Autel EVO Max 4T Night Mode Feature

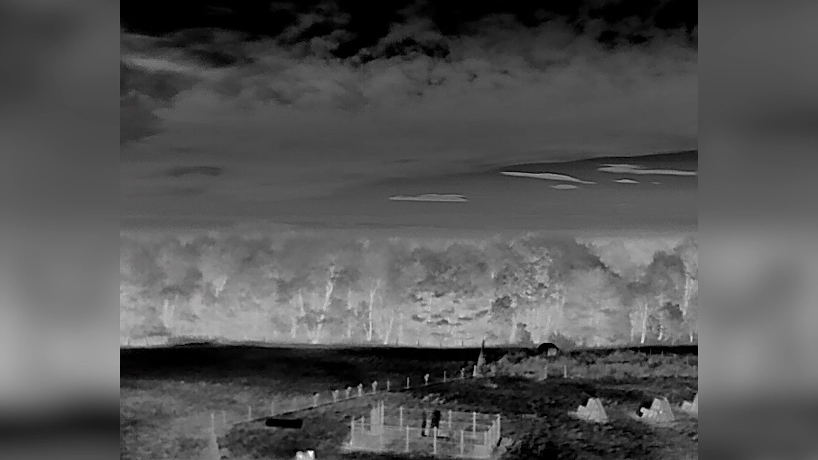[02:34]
So switching to the thermal and infrared camera at night is probably when you can see it at its very best.
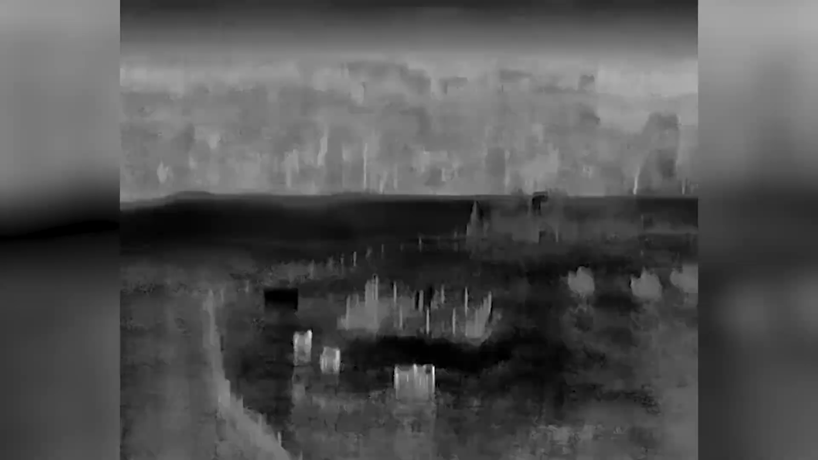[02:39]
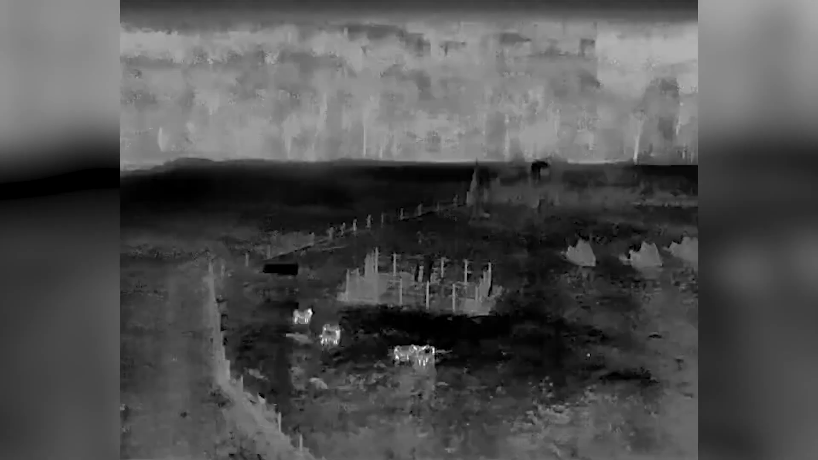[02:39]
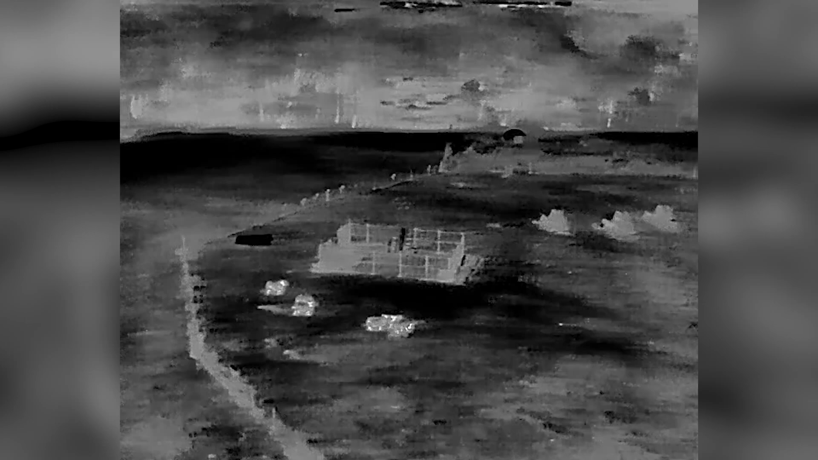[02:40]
So I just pointed the camera on some sheep here, and aside from where the wool is, you can see just using the white hot thermal palette, just how clearly you can see the sheep, and you can see just how white their faces and their legs are coming out, and it makes it very easy to spot them.
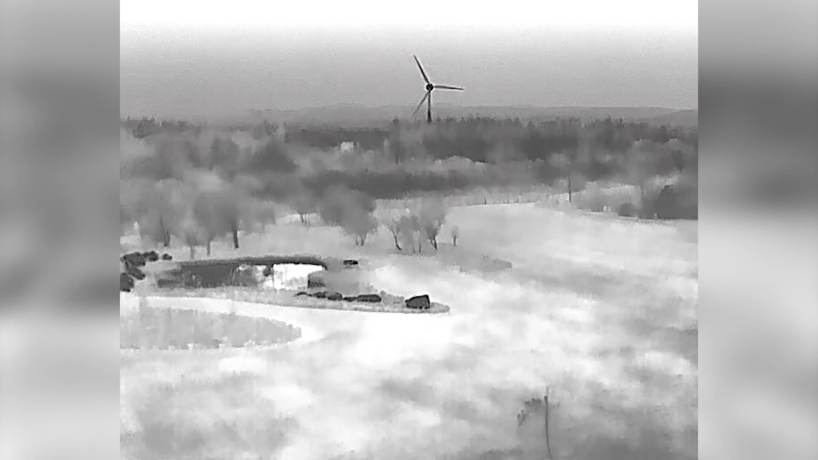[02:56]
Switching on to a person, I just quickly moved the camera on to me here,
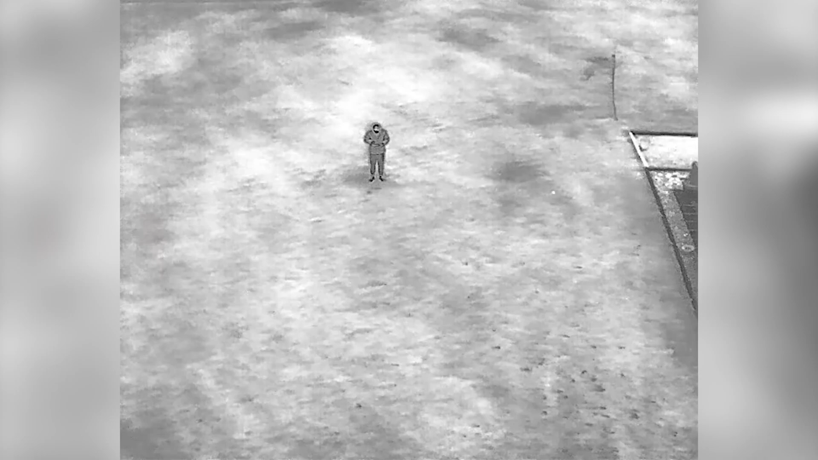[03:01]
and this is black hot, so obviously the blackest areas, and then moving to ironbow here,
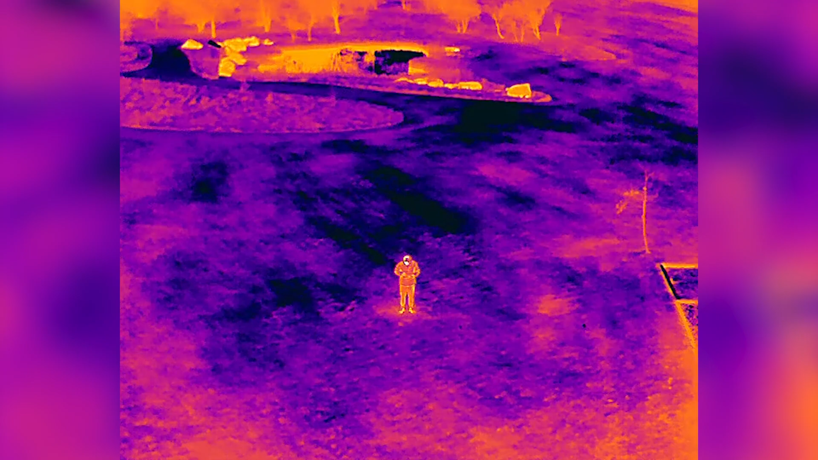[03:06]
and then I'll just go through all the 10 different palettes that you have on the infrared camera,
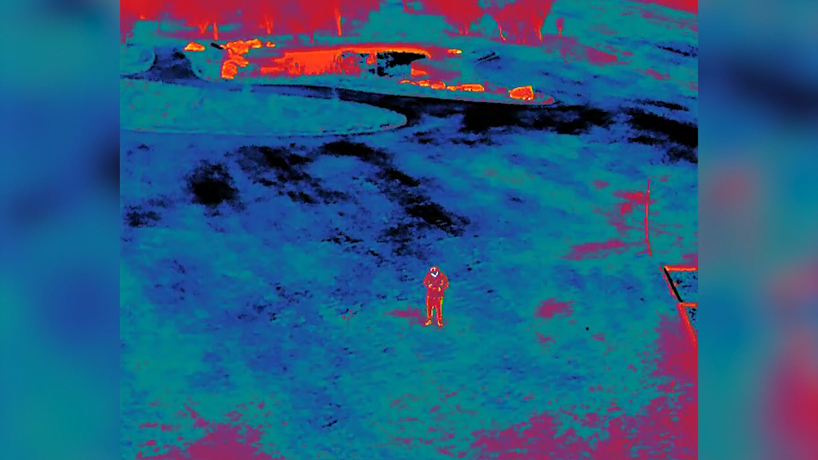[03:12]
demonstrating them at night, and as you can see, this is when it's working extremely well.
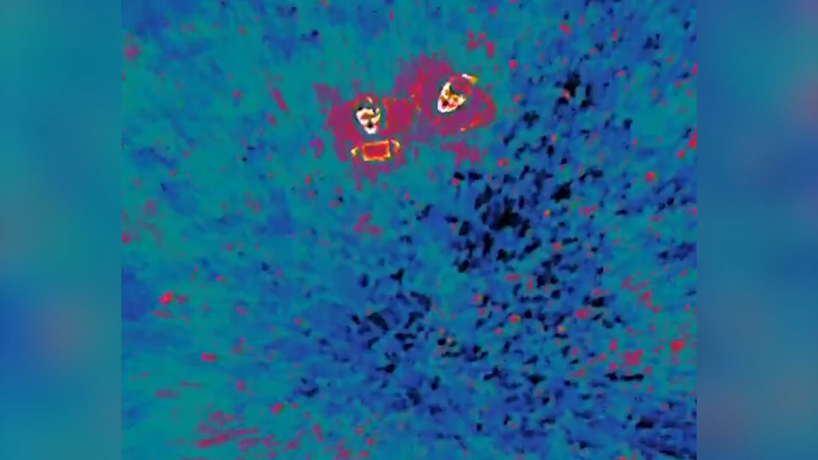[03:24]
how the lava palette works really well to see the details of the person,
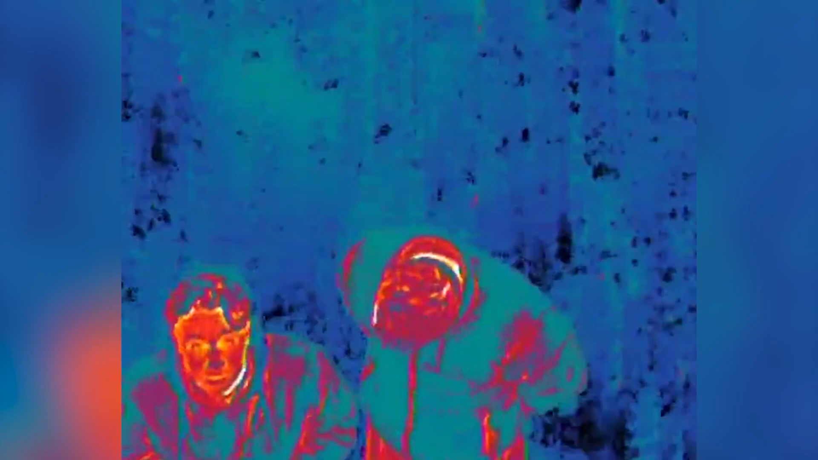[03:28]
and also using the light at the bottom of the drone here,